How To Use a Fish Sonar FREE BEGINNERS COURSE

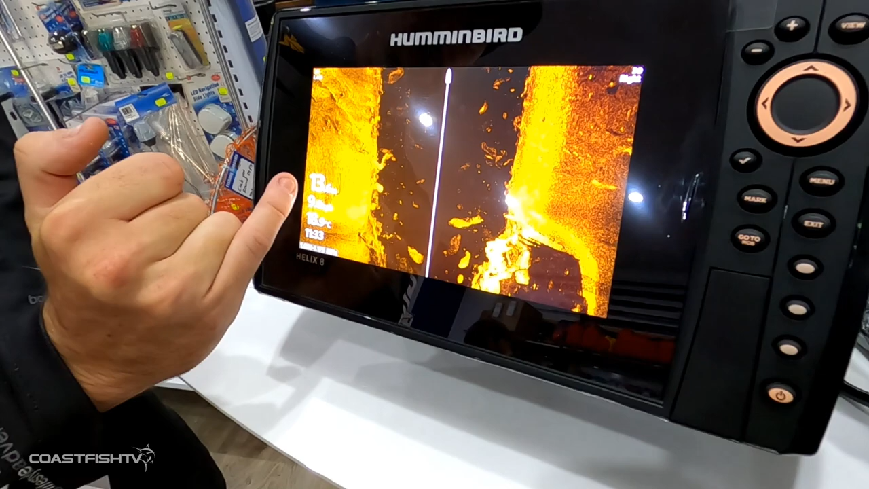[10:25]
long way away from your boat so if you're targeting fish that are schooling like snapper and jewfish or threadfin
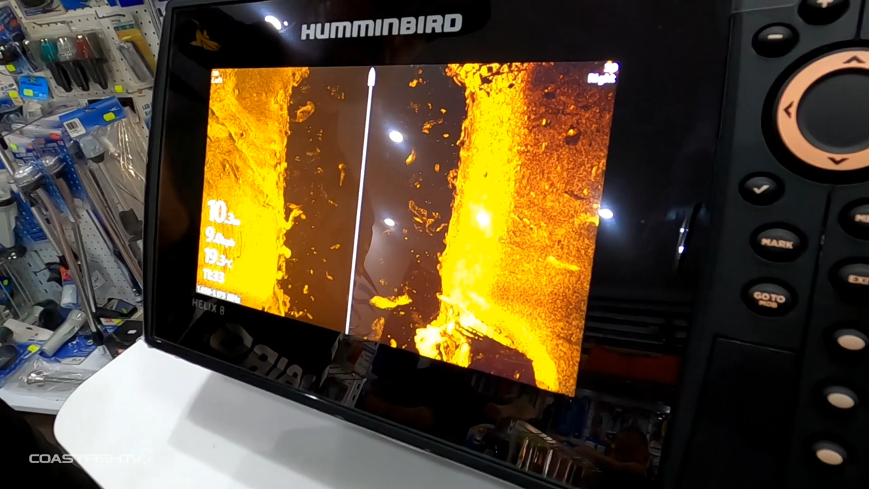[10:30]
or if you're targeting fish up in structure like your barramundi or your brim even
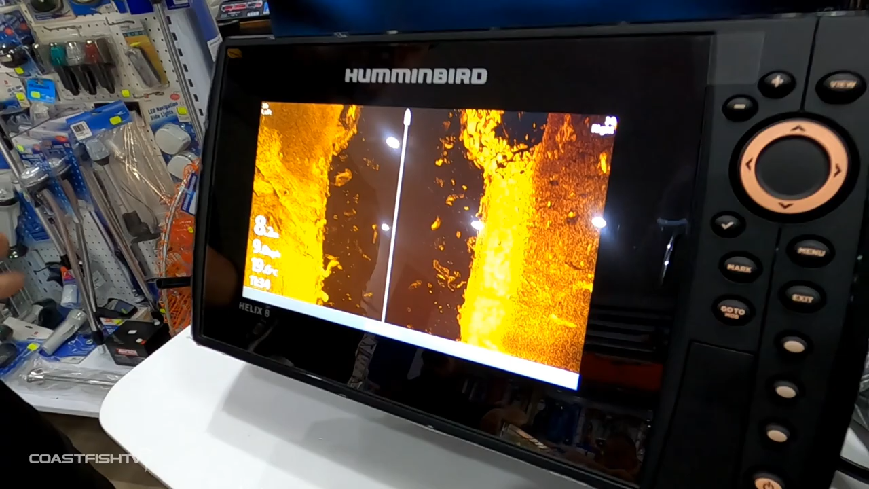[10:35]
this is a really handy way to see those fish easily so now we'll talk about a few of the features and external accessories that you can actually hook up to your hummingbird helix